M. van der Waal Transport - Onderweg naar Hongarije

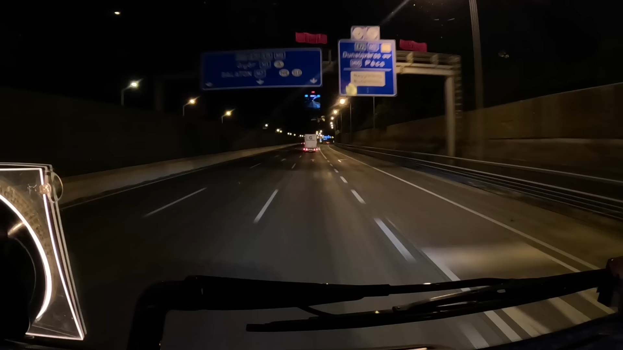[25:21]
Nog een goed half uur naar de grens. We gaan er hier even af net voor de grens. Dan heb je een bewaakte parking. Even kijken of ik daar plek heb. Het is nu 5 voor 10.
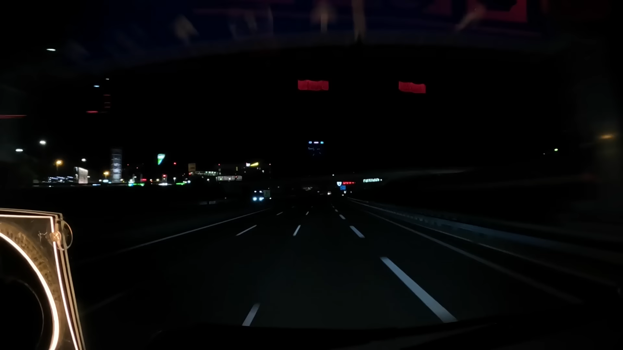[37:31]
De bekende Bosch parkeergarage over de snelweg heen. Onderweg naar huis toe. We zijn nu net voor Karlsruhe. We gaan hier rechts aan. Dan gaan we de vijf op. Richting Frankfurt.